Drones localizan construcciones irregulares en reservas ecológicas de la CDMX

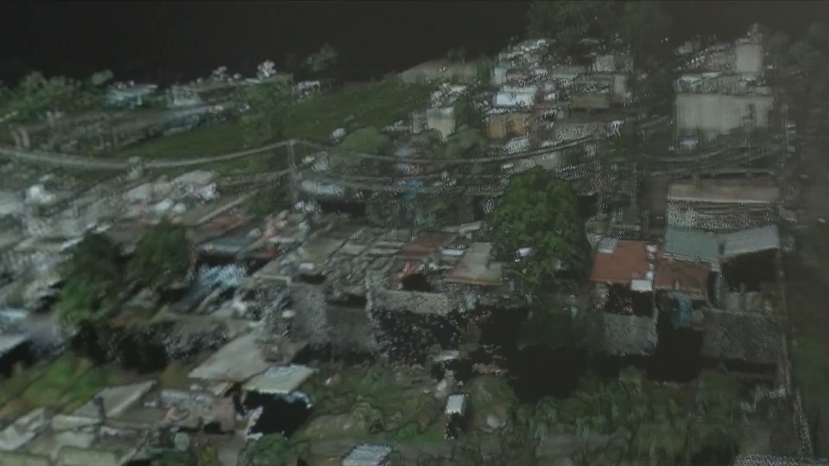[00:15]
Se trata de tecnología utilizada por la Comisión de Recursos Naturales y Desarrollo Rural del gobierno local con un objetivo específico.